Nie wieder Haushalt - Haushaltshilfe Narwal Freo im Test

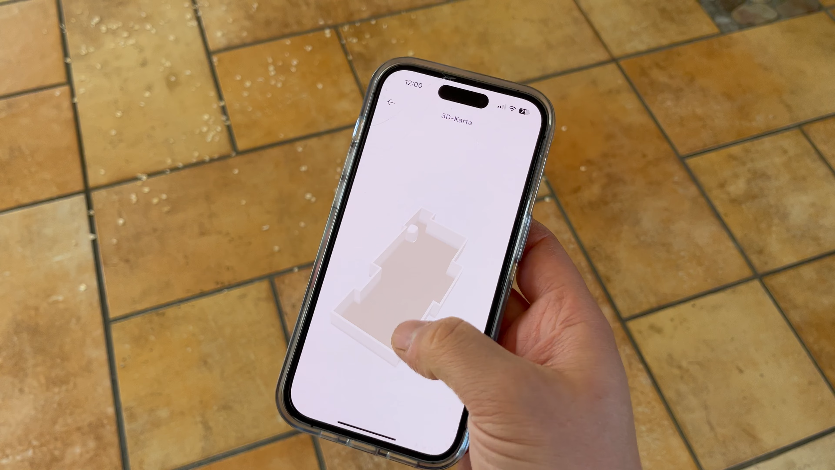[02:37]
Das heißt, man erkennt erstmal, um welchen Untergrund handelt es sich.